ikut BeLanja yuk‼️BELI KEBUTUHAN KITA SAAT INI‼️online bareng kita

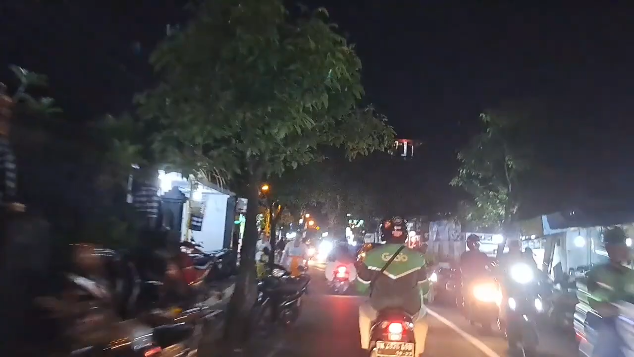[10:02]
nah kita udah otw pulang ya teman-teman
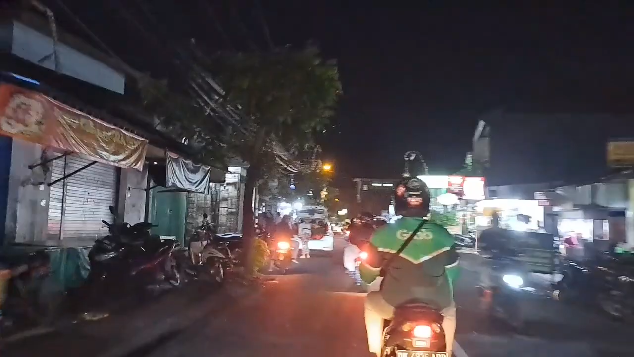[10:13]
rame soalnya lagi ada upacara adat
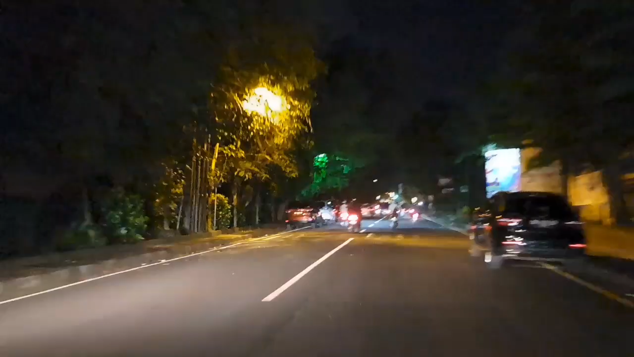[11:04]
nah kita otw pulang oh ternyata disini masih banyak
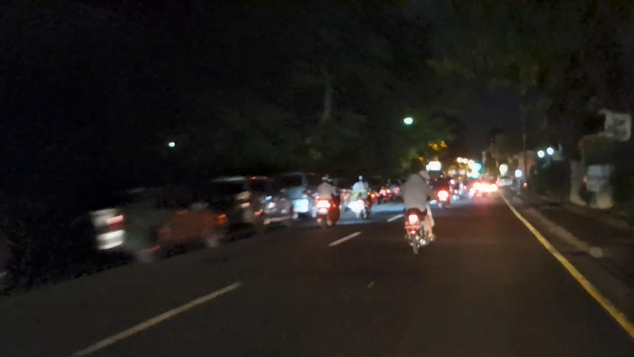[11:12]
mobil yang parkirnya disini teman-teman soalnya caranya juga deket dari sini nah disitu